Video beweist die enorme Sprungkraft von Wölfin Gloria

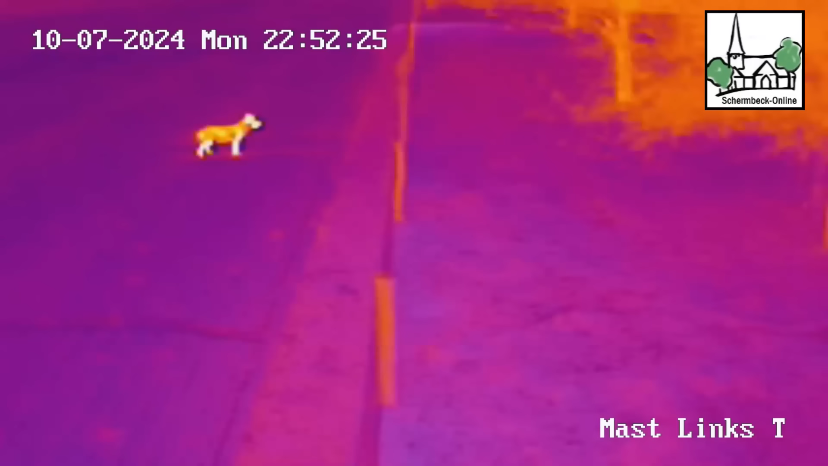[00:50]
So, jetzt erkennen wir hier deutlich bei der Wärmebildaufnahme, dass der Wolf auf einer Breite von 3 Metern zweimal über sich eine Lenkspur kratzt
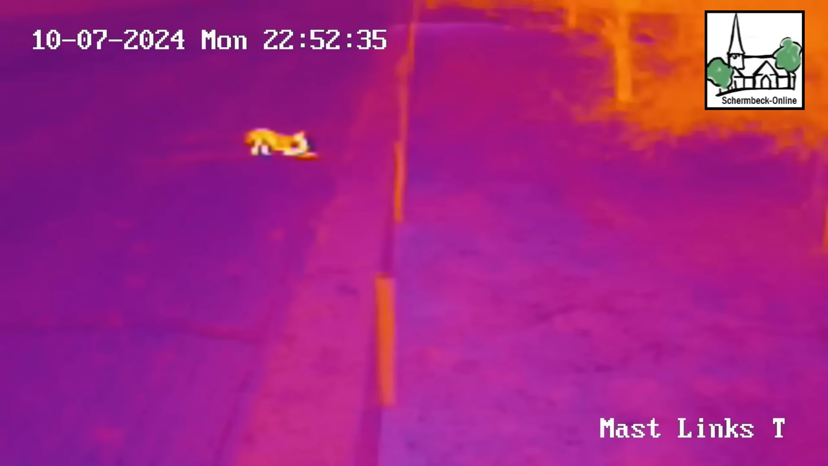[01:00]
und schaut sich den Draht dabei an. Er schaut nach links und nach rechts immer wieder in den Kameras, er kratzt, er läuft wieder vor, er geht wieder zurück, kratzt immer noch,
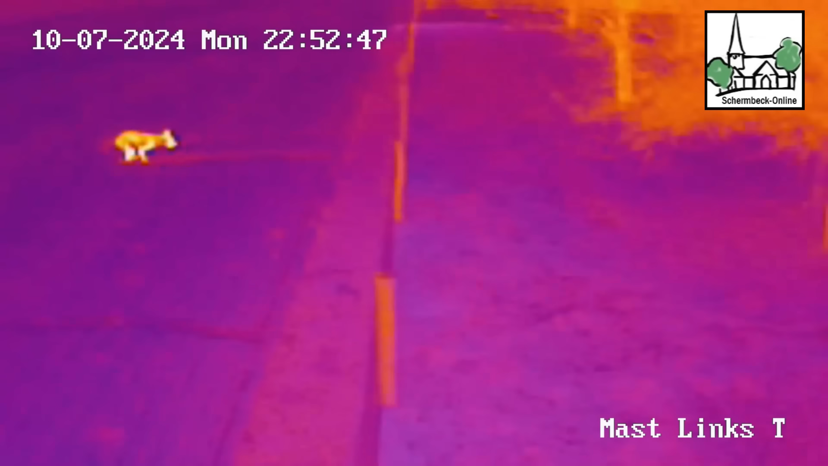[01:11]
kratzt und dann geht er nochmal wieder ganz zurück und in dem Moment dann holt er aus,
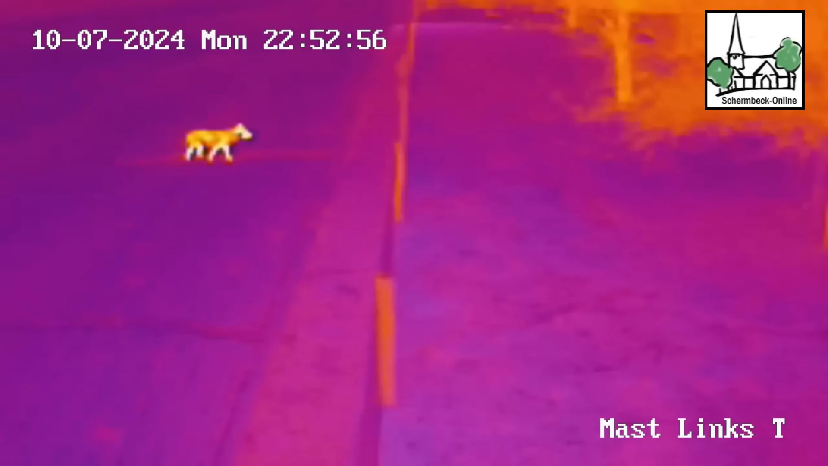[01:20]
zum Sprung aus und springt in einem Satz auf einer Höhe, ich würde schätzen von über 1,80 Meter über den Draht, ganz elegant drüber her und überspringt eine Fläche von circa 5 Metern in der Breite,
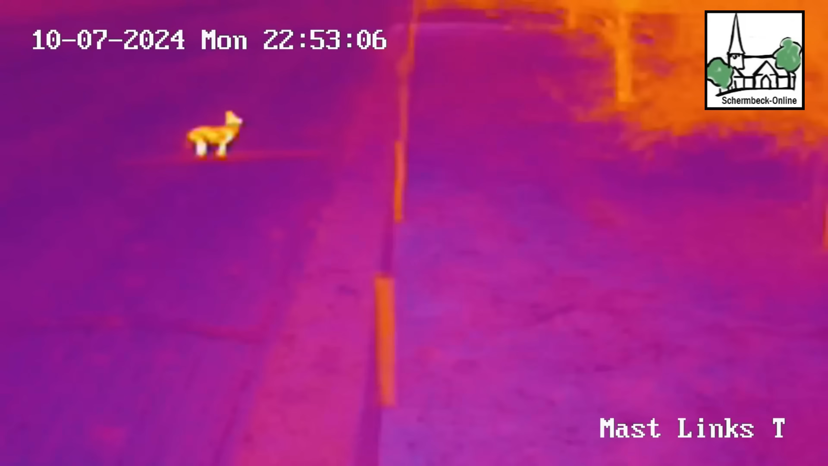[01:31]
5 Meter in der Breite, 1,80 Meter in der Höhe. Bleibt für genau 10 Sekunden in unserer Wiese, wird dadurch sicher irgendwie gestört werden von irgendwas, wir wissen nicht was,
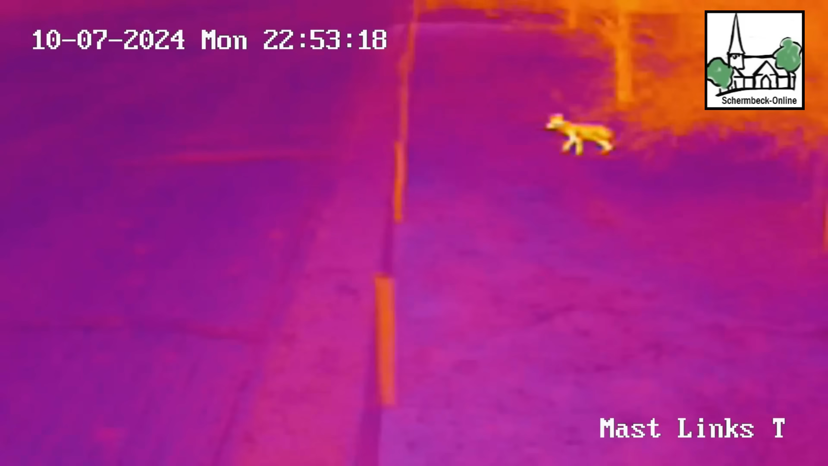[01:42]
dreht sich sofort postwenden wieder um und auch da,
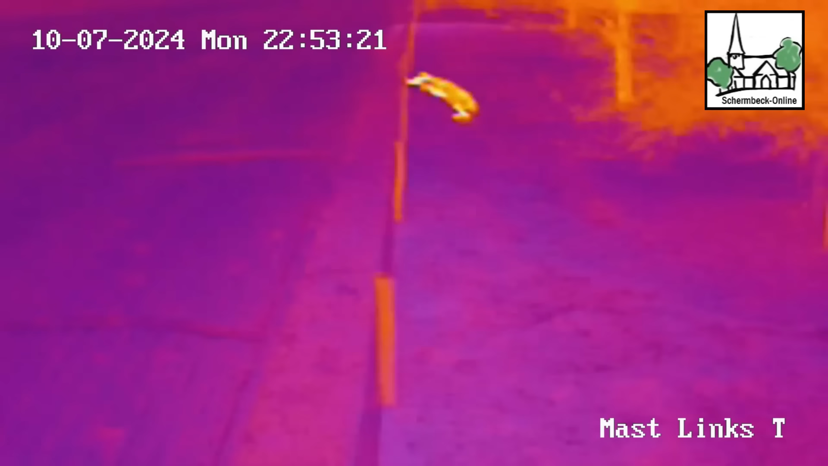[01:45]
er nimmt einmal Anlauf und mit einem ganz eleganten Sprung, mit ganz viel Abstand zu unserem Draht, springt er einfach wieder zurück und verlässt nach und nach dann hier die Hochfläche.